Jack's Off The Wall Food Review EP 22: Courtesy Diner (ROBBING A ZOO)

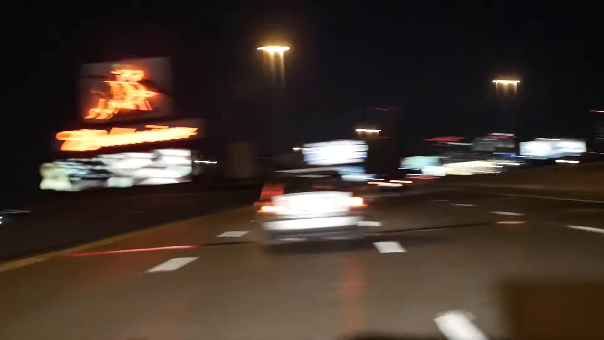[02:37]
I don't think it's a cop. Bro, look at this s**t on top of this. That looks like lights. I wonder if it's like one of those, like, security...
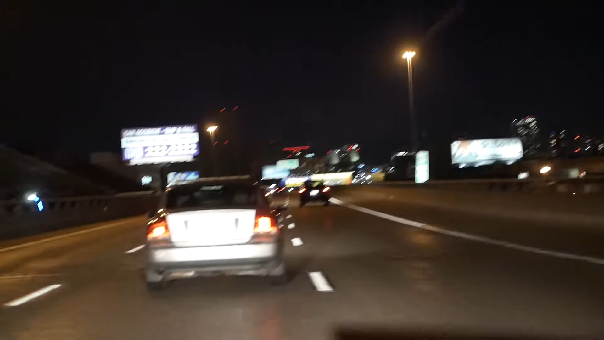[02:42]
What if he's... What if it's Jackie? That's not a cop, bro. Bro, that's a triple-A. It does have lights on it. There's triple-A, bro. He's doing his work.